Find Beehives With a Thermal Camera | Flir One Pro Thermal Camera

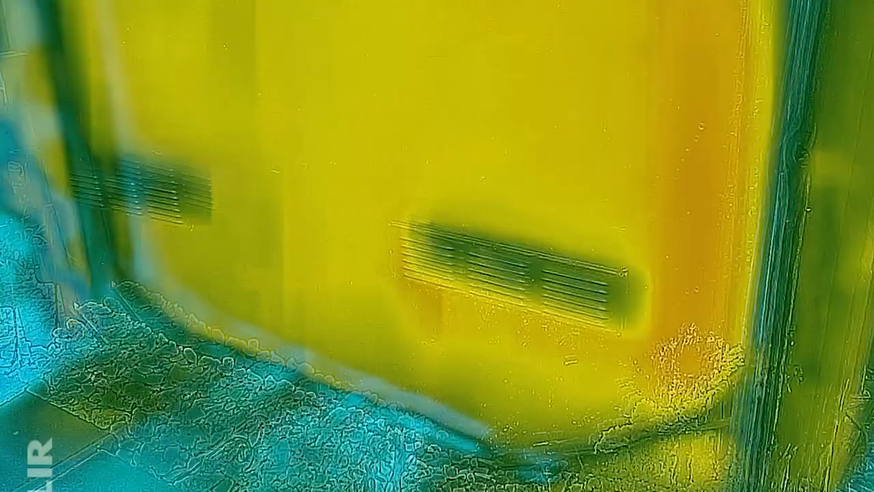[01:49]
However to me that looks very straight
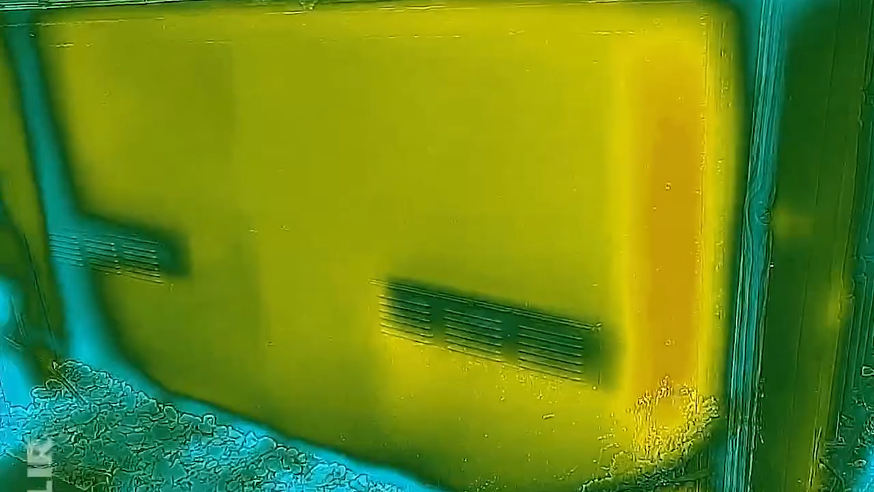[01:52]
and I'm not convinced that that's where our bees are hiding.
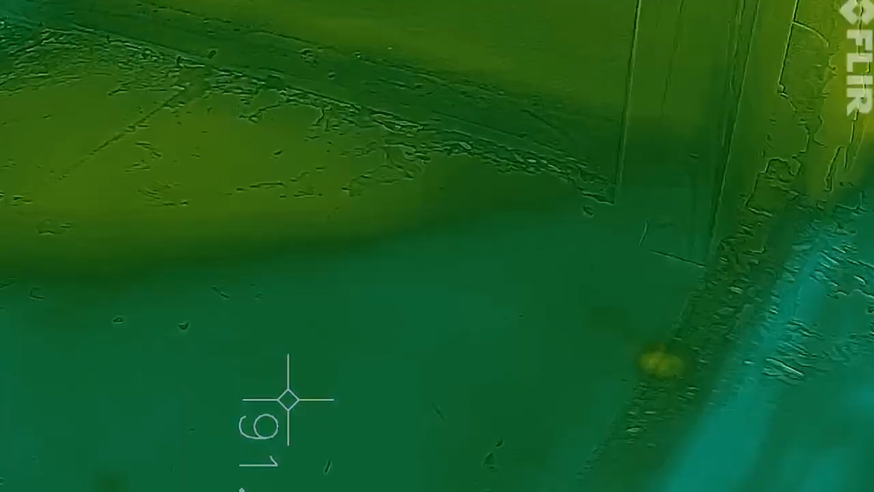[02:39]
triangle right alongside the edges of the floor.
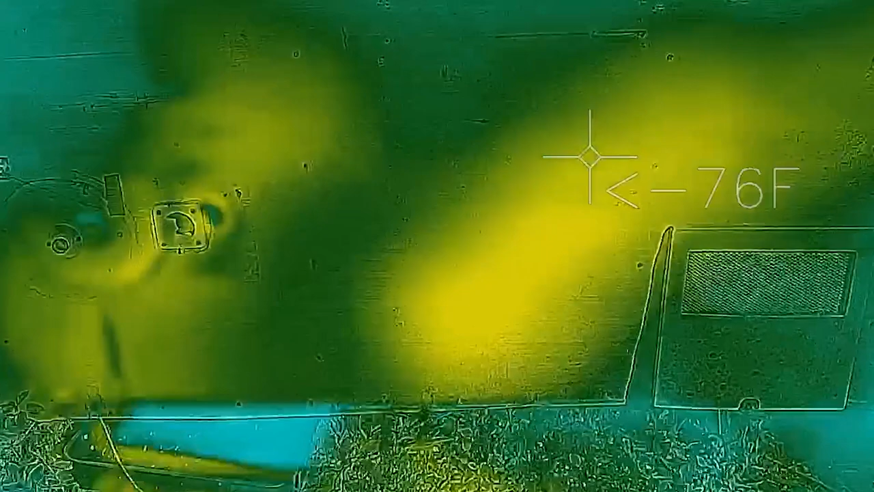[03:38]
On screen: spot 76°F
on the right and on the left.
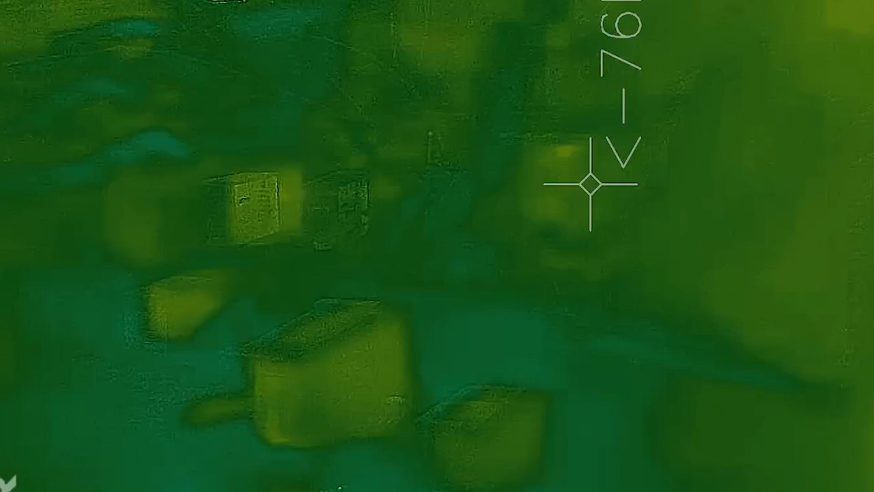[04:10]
And here's some video of a portion of our bee yard. Can you identify the hives?